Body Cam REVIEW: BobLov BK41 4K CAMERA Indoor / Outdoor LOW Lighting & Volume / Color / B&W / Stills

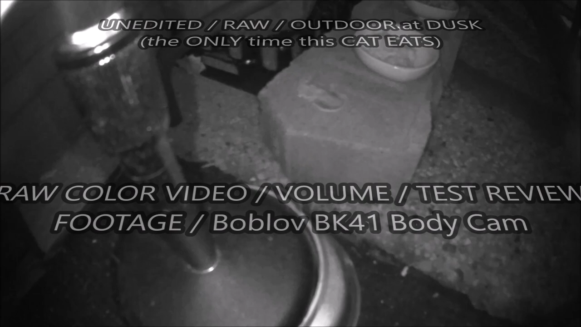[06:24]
There we go, black and white. Okay.
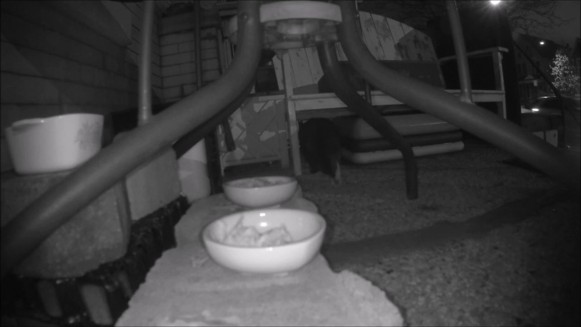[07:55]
My stray cat that I was feeding, where she did seem blurry,